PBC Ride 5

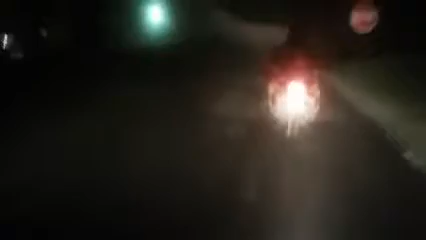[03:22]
Look at this back tire, it sure is wet out. It rained all day. I figure, whoa, all the rain we had, we're gonna have a slick ride tonight. I don't know.